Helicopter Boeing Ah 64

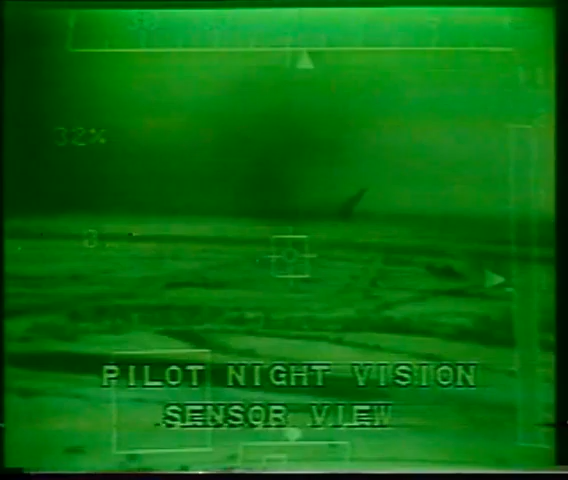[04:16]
This sensor pierces the night, gives the pilot a full view of terrain and obstacles.
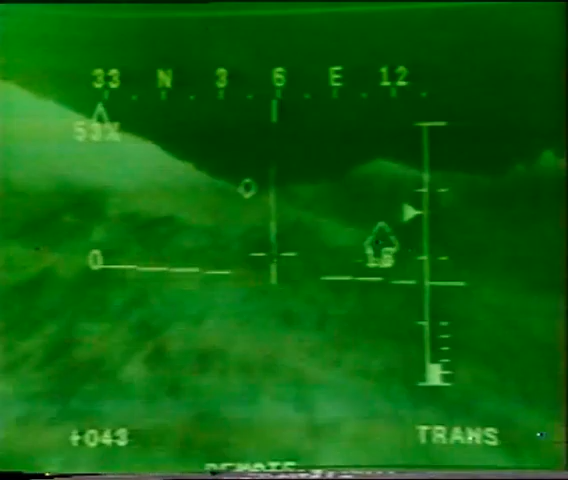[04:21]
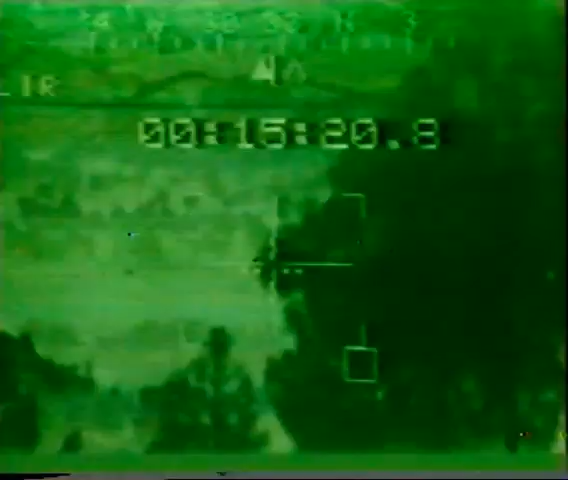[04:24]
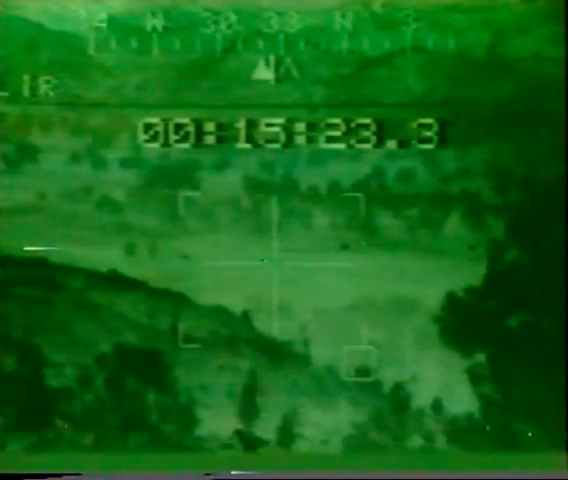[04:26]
And the heart of Apache's fire control system is TADS, the Stabilized Target Acquisition and Designation Site.
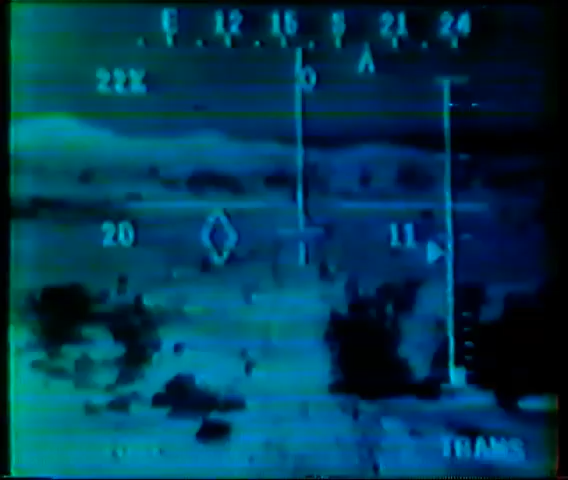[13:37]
Symbology of vital flight information, including heading,
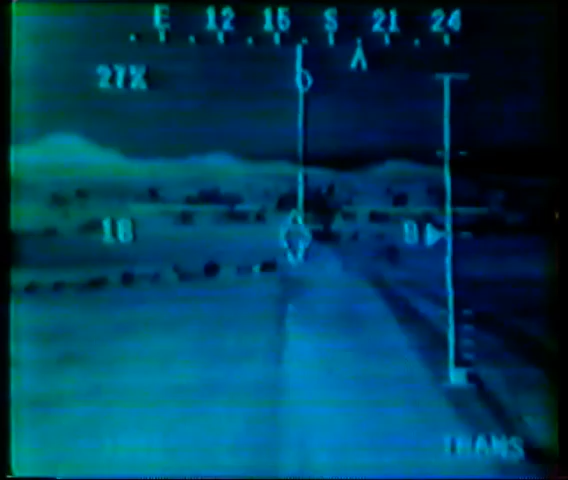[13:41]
airspeed, rate of climb, and torque, is superimposed on the imagery for optimum aircraft control during nap of the Earth flight.
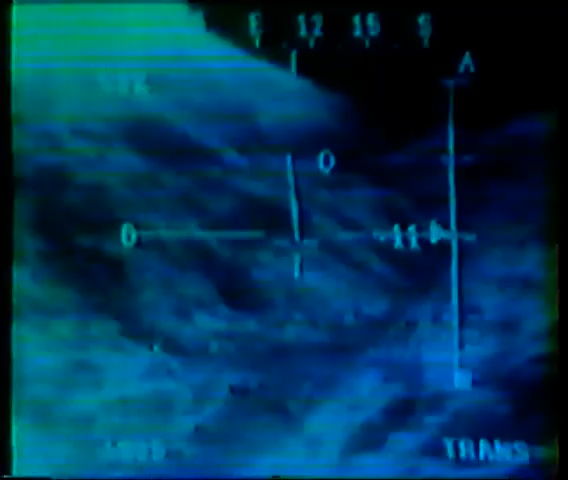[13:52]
The pilot, by using the PNVS imagery and flight symbols presented on his helmet-mounted display, is able to fly NOE at night almost as well as he could during the day.
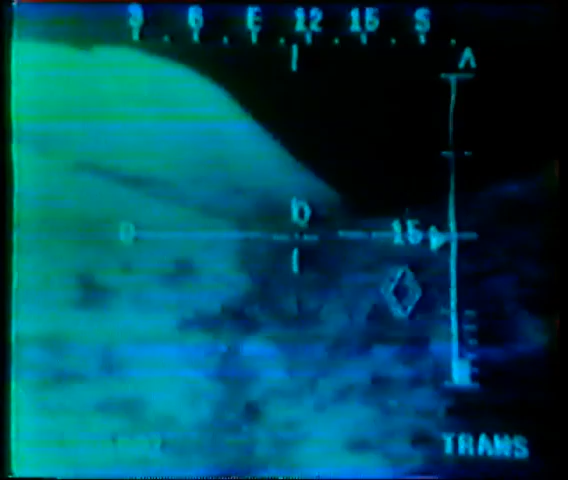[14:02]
At the target area, the pilot transitions to a hover. Symbology is provided to maintain a fixed position during bob-up and target engagement. Aware of the target's location, the crew prepares to engage.
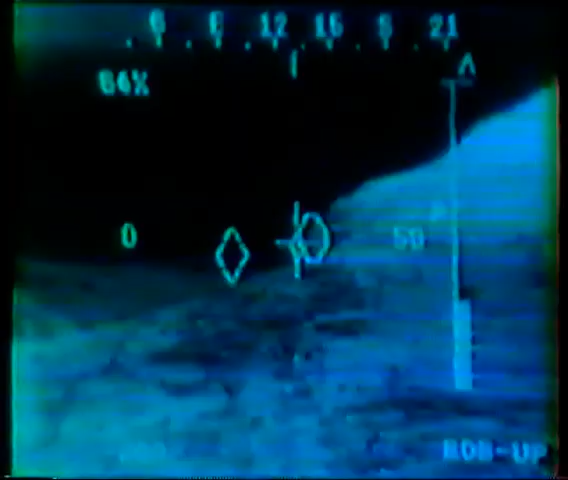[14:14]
The pilot raises the helicopter above the terrain mask.
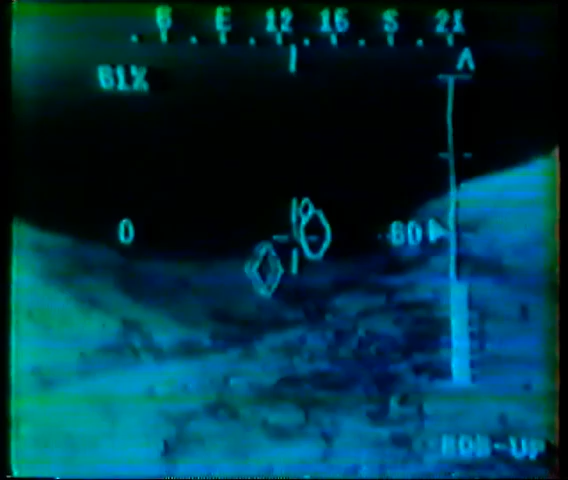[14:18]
Using TADS, the co-pilot gunner acquires and designates the target with the onboard laser.
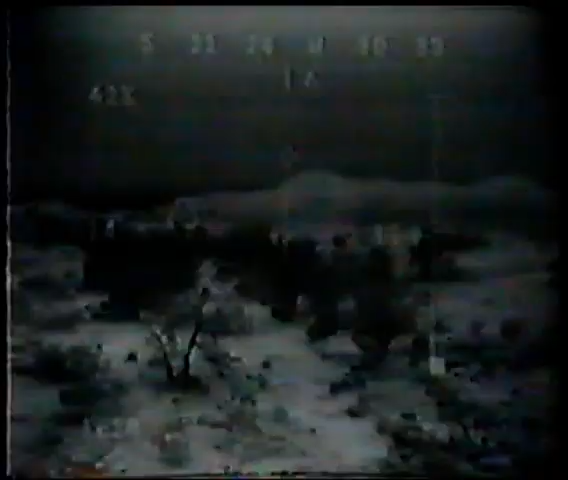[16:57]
First, let's see what the pilot sees with the pilot night vision sensor, or PNVS, during a typical nap of the Earth flight.
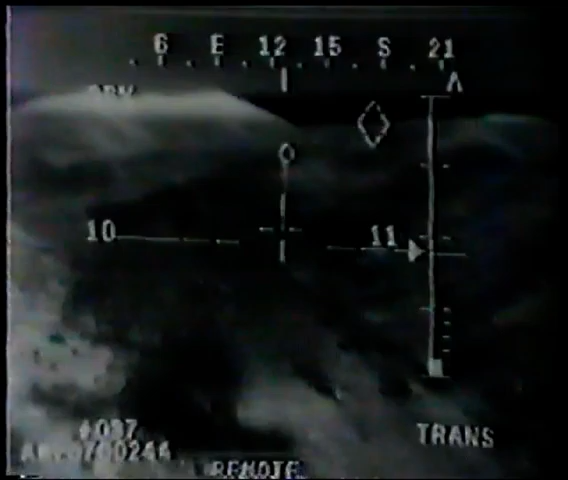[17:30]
Now let's see the same NOE mission flown in the dark of night. The high-resolution PNVS thermal imagery clearly breaks out the detail in trees,
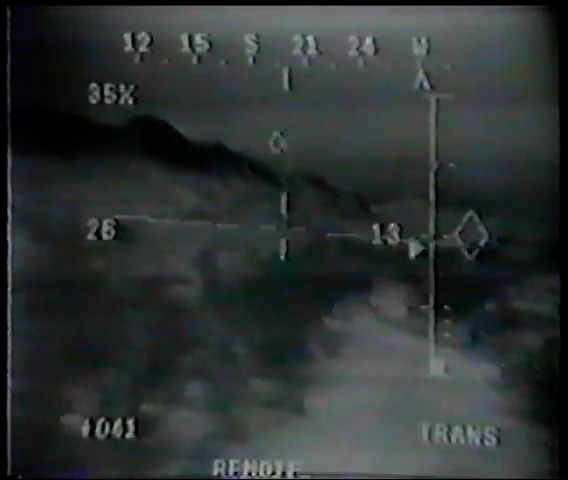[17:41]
shrubs, rocks, and hillsides. The pilot is flying NOE at night, approximately 4 to 8 feet above the ground level.
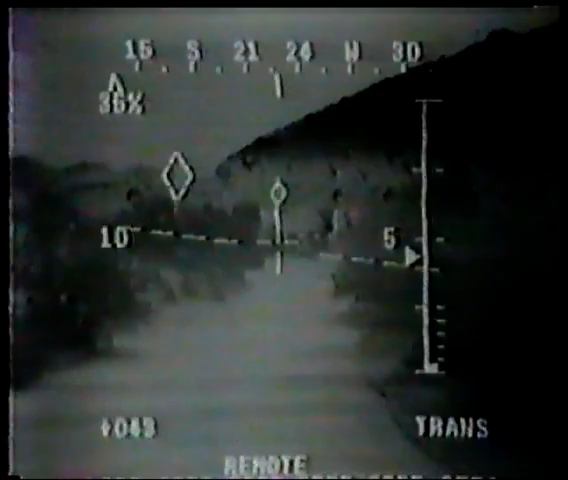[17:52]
As you can see, the pilot has no problem safely negotiating the terrain using the FLIR, with full navigation and precision hover symbology in his field of view.
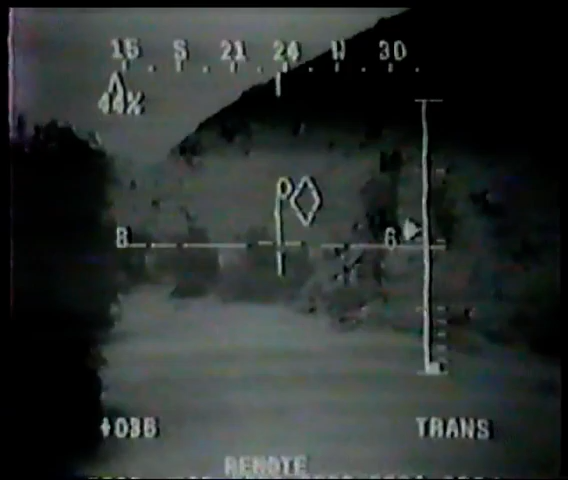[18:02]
The next few segments illustrate the ability of the PNVS to provide the pilot with NOE operational capability in the dark of night,
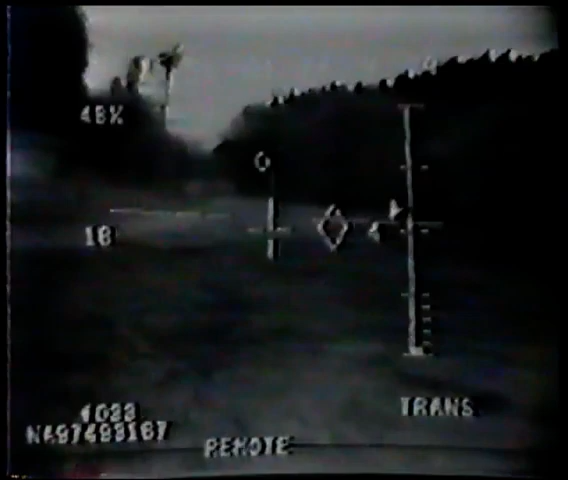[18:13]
in conditions typically found in European terrain during extreme cold and snow. As you can see, the PNVS provides the pilot with high-quality imagery capable of breaking out trees,
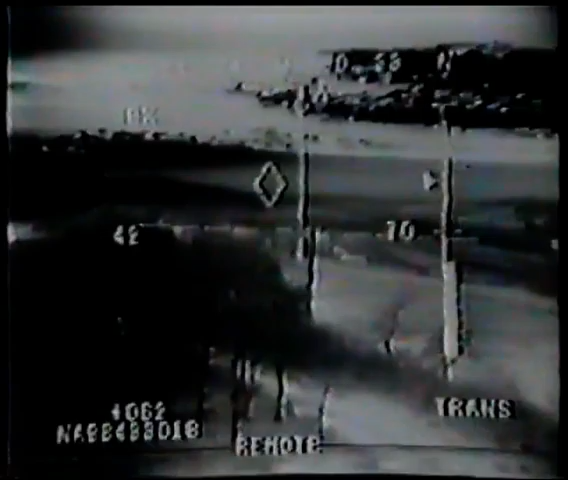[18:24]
shrubs, fences, power lines, and terrain relief features at aggressive airspeeds as he safely maneuvers to the target area.
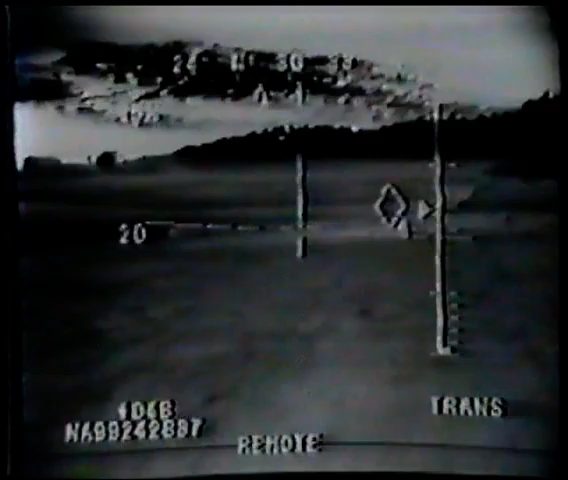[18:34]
The Apache pilot night vision sensor clearly provides the pilot with unprecedented capability to fly low and fast during the day or in the darkest of nights.